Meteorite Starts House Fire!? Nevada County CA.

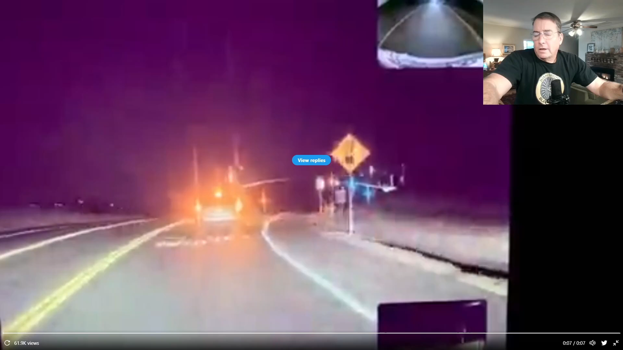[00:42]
This meteorite created a huge fireball over the skies of northern California Friday evening and were captured on several dash cam videos. Some of these videos were shot as far north or the eyewitness reports were as far north as Redding, California and others down towards Sacramento and Folsom, California. Here's a different dash cam video.
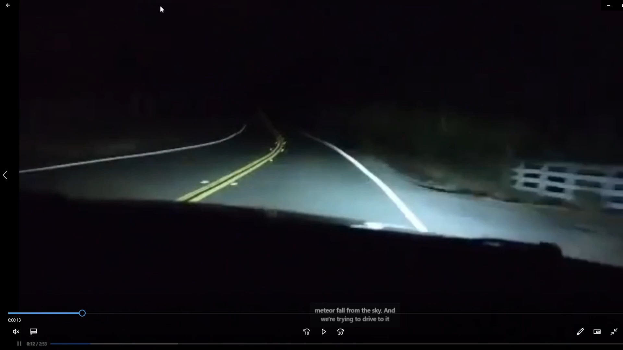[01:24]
very close to them and so they fired up their recorder camera and drove to where they think the fireball landed and they ended up at the house that was on fire. Now I'm going to turn the volume off because the language is pretty bad on here, but I'll send you the original link to it. So they drive for about three minutes or so. They saw the fireball impact the ground.
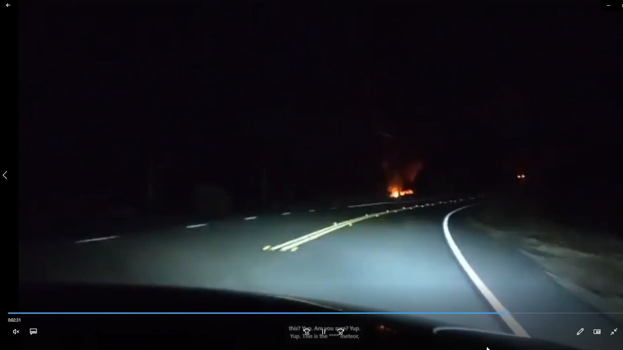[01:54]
And sure enough, they found it right here at the house on fire.